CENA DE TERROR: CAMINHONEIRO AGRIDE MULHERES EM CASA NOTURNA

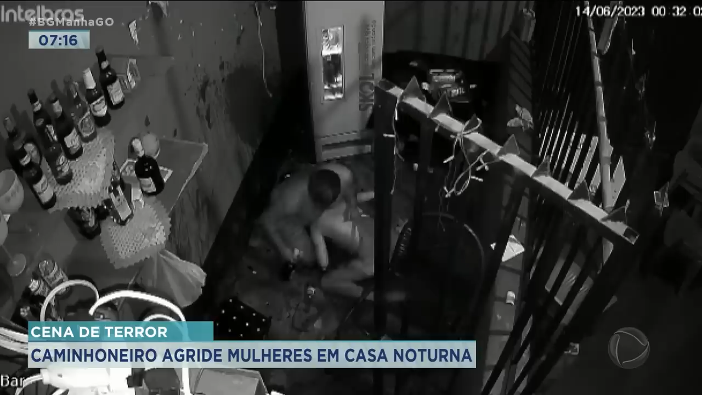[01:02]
Enquanto isso, ele pega uma garrafa, quebra no chão e acerta as costas da mulher. Foram quase seis minutos de luta entre vítima e agressor, até que a polícia militar chegasse e evitasse o pior.